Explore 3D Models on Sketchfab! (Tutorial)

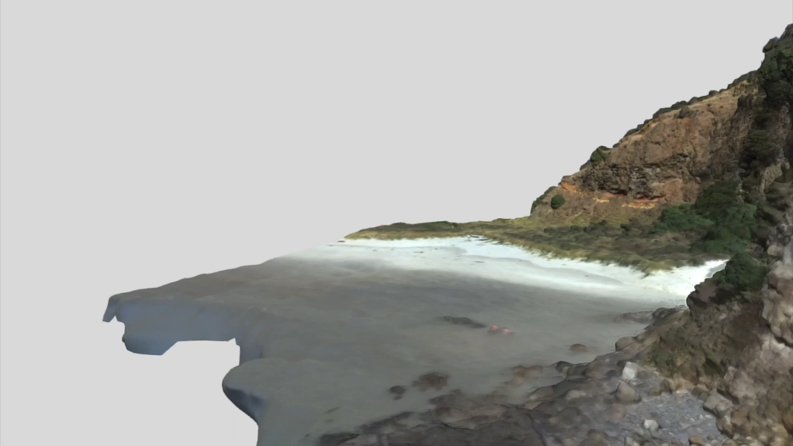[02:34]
In this mode, zooming in and out actually moves the camera forward and backward.
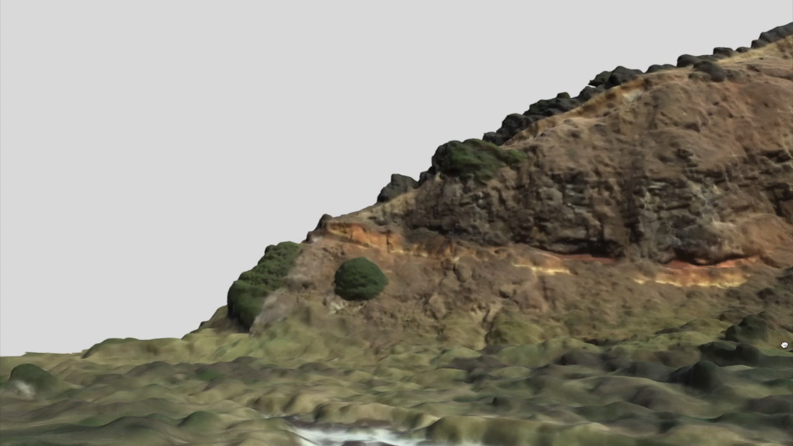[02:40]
This type of navigation may be better for virtual field trips, because it simulates the experience of actually walking through an area.
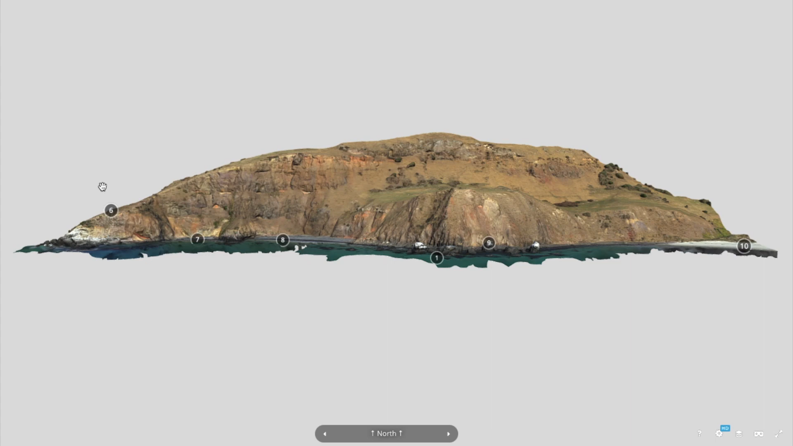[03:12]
and annotations are used to provide context or point out smaller scale features.